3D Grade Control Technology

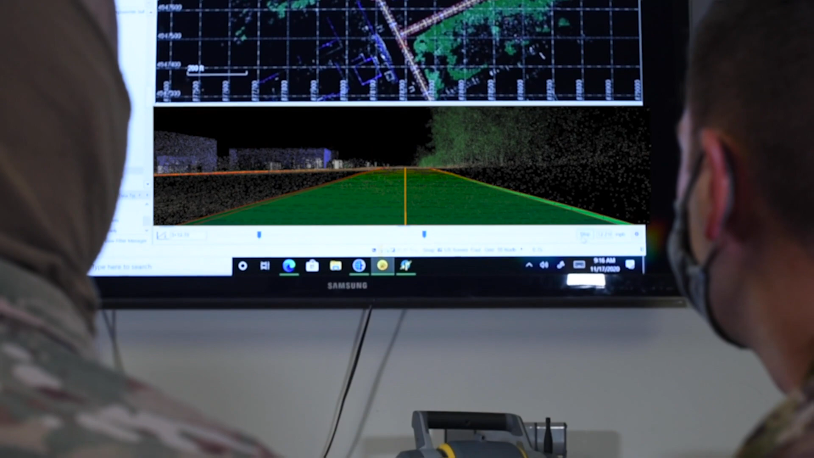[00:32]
We do a series of different surveys to gather the elevation data and topographical information of the site.
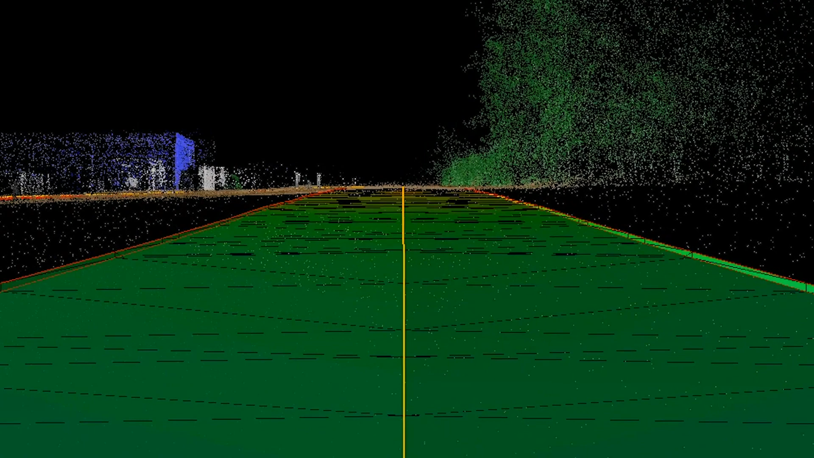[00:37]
From there we take that information to design the road which essentially is implemented into the 3D grading system and then incorporate it into that paving final design.